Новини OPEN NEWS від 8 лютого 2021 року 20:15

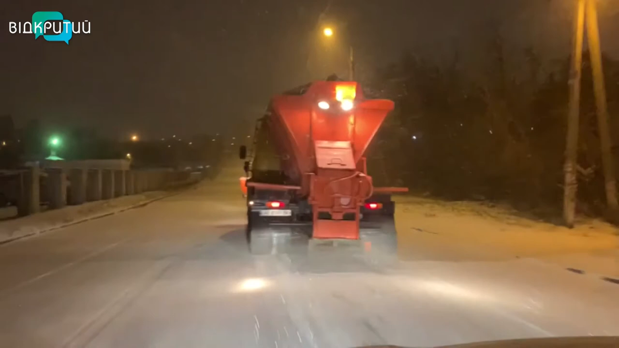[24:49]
Фахівці служби автомобільних доріг кажуть, все час розчищатимуть траси від снігу.